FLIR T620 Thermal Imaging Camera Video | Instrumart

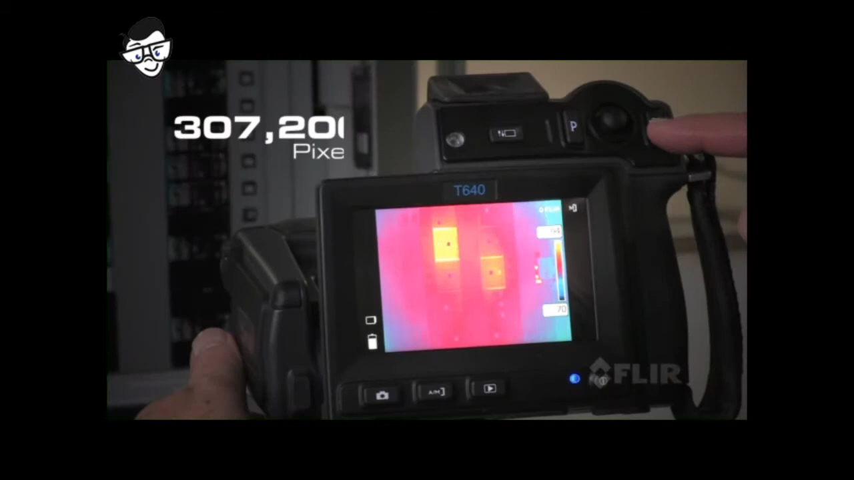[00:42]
images and detailed accurate temperature measurements,
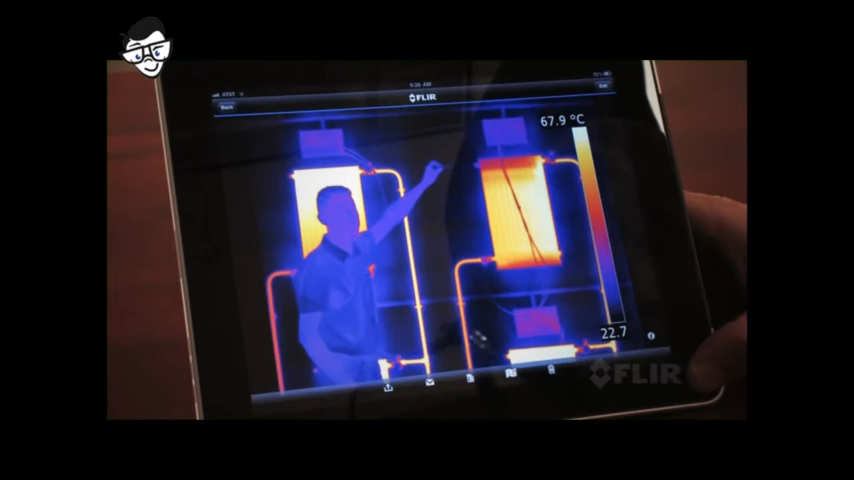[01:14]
On screen: scale top 67.9°C
Then present the results on-site or by email.
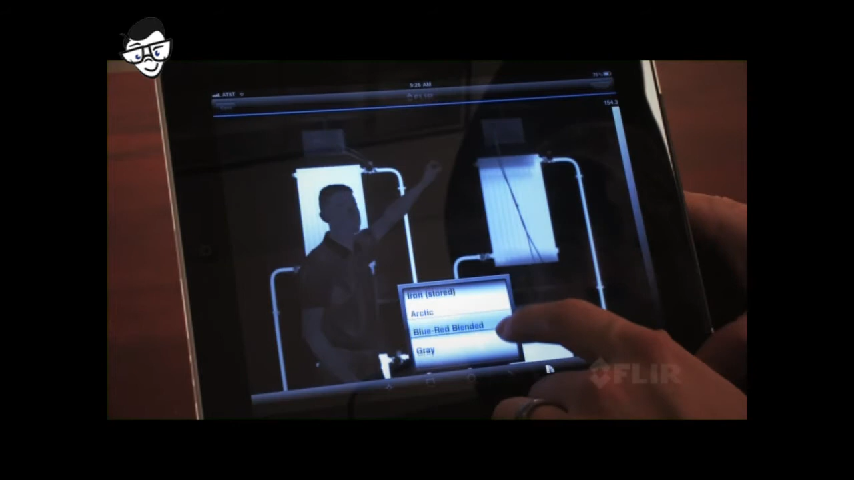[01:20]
It's an efficient way to make a big impact. All these features and more come with both models.